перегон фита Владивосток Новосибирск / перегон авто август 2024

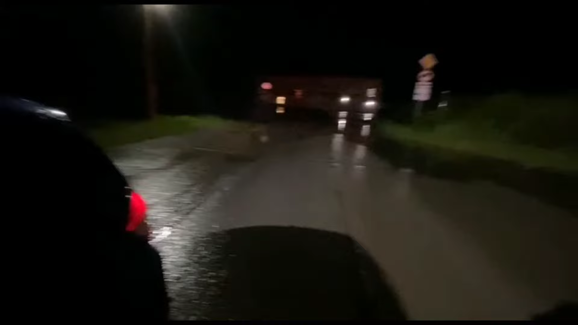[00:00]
Надо умудриться. Два часа ночи где-то в хор. Населенный пункт в хор. Едем в гостиницу, потому что все занято везде. Хоровский край. Хор.
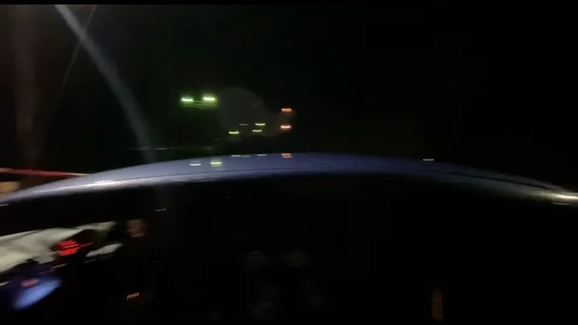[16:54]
Надо умудриться. Два часа ночи где-то в хор. Населенный пункт в хор. Едем в гостиницу. Потому что все занято везде. Коваровский край. Хор. Полвторого ночи. Прикинь. Переезд. Ни одной машины на улицу нет.